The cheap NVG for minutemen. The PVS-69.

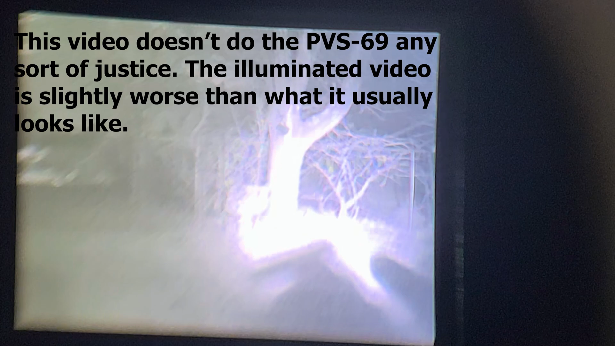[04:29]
So, the footage you're seeing here is a waxing crescent with 14% illumination with trees and some nearby buildings.
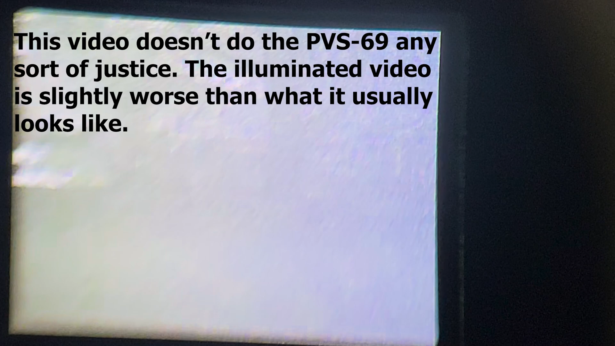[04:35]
I was using a Chinese-made 850
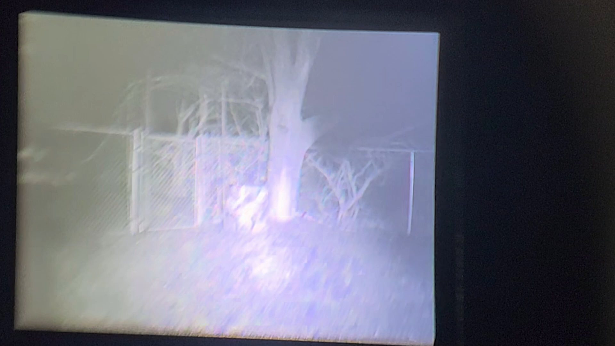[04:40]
nanometer light for the illuminator. It's a standalone unit. I'll put that in the description.